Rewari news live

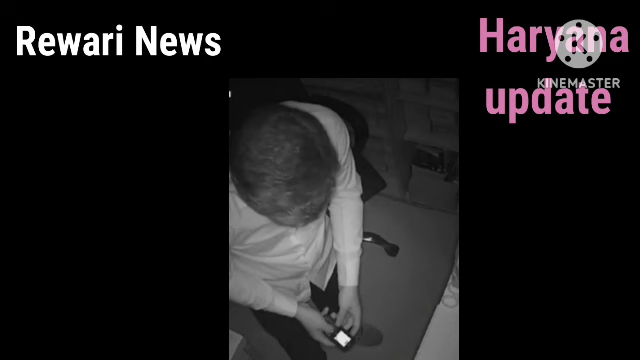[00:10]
सीसी टीवी कैमरे में सारिफ ड इसको दी, सुचना की बात मों के पहुंचे प्लीस ने चोरी का केसी दर्जकर के करवाश्यू करती हैं, देखी डिवाडी की गाहों, खलेटा निवासी परवीन कुमार ने शेर के बश्टेन की स्मीट मेडिकल स्टोर खोला हुआ है,